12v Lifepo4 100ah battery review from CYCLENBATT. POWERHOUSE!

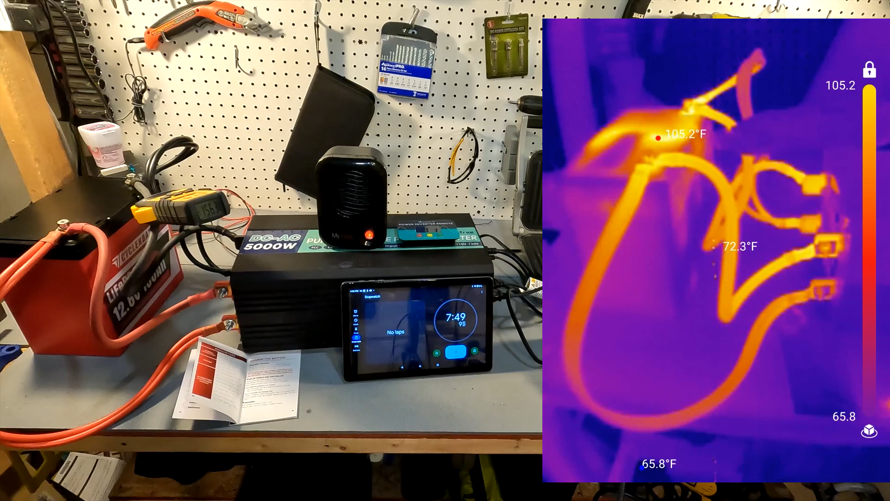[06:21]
Okay there we go and you can see that all the wiring and the top of the battery is red but look at the temperatures the top of the battery is 105 degrees Fahrenheit and these cables I mean these cables are I mean they're room temperature I mean my hand is you know 90
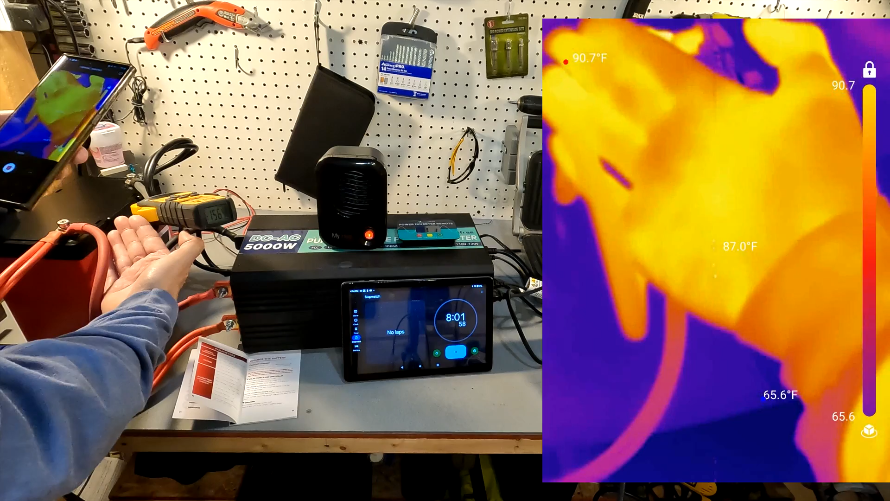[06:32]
my hand is 90 degrees so these cables are body temperature so the top of the case well it's now 115 degrees so it is warming up right here but look at these connections these connections are not hot at all which is amazing so you can definitely tell where the BMS is right here.